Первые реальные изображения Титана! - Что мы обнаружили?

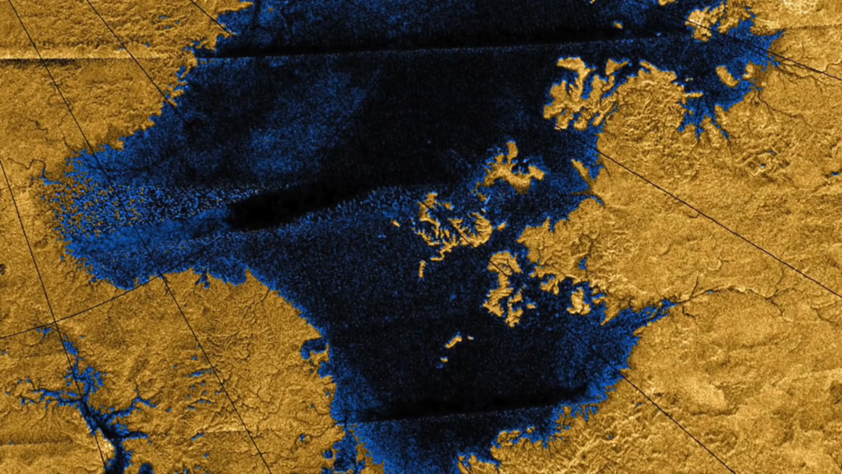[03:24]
в основном сосредоточенных около его южного полюса.
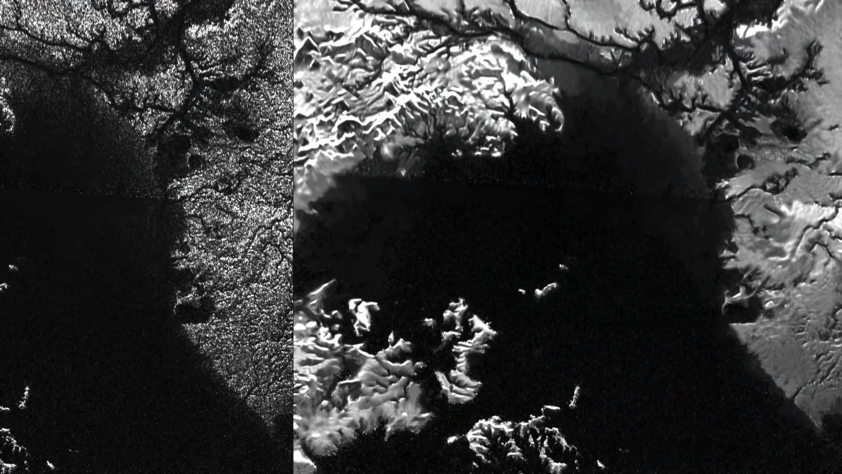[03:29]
В 2014 году ученые обнаружили временное явление,
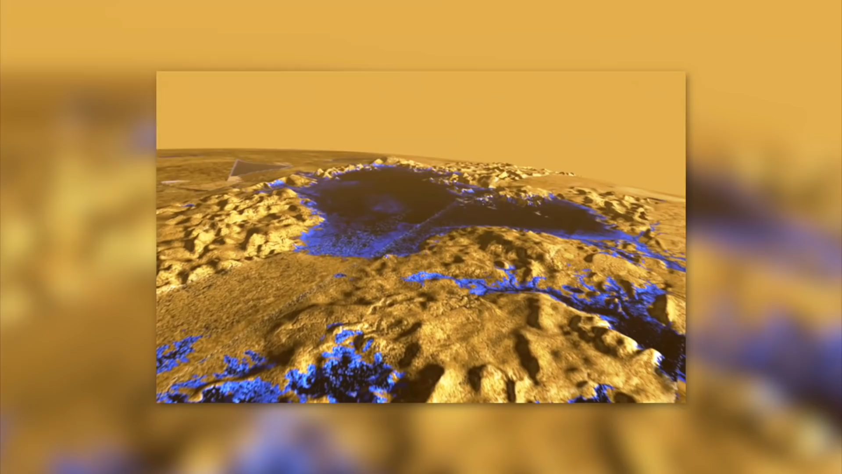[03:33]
которое они в шутку назвали «волшебным островом» – кажущаяся масса, которая появляется и исчезает.
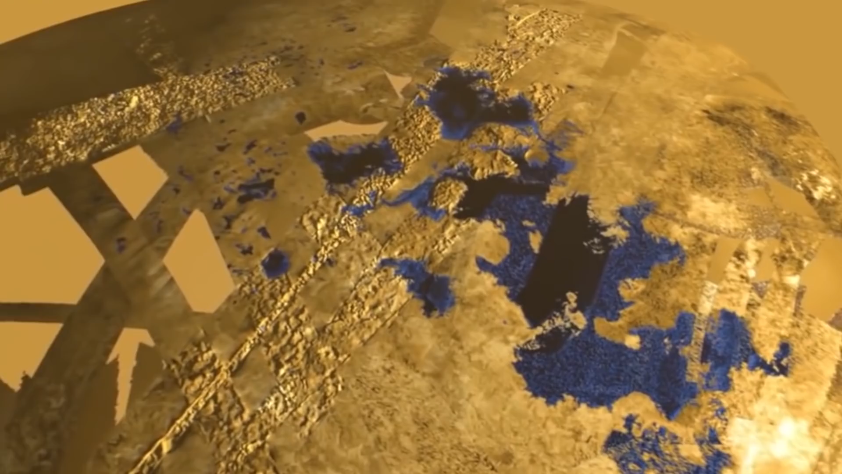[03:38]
Вполне возможно, что пузырьки азота, образующиеся в океанах Титана,
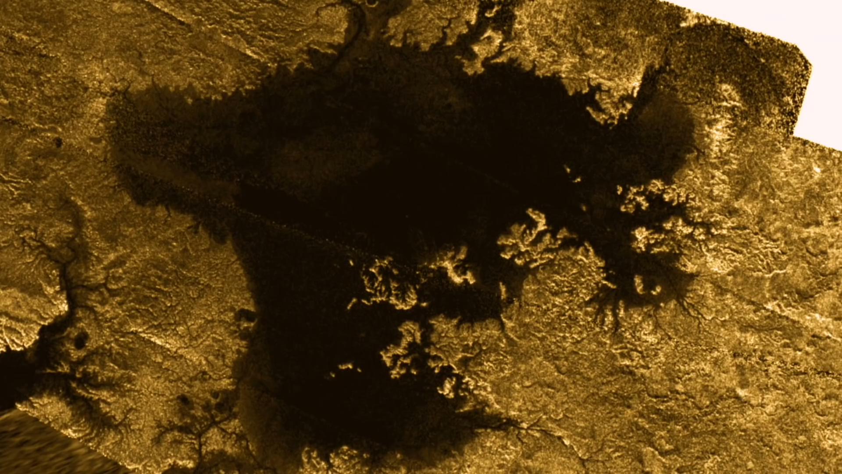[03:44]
некоторое время остаются на поверхности, образуя временный остров, который в конечном итоге рассеивается.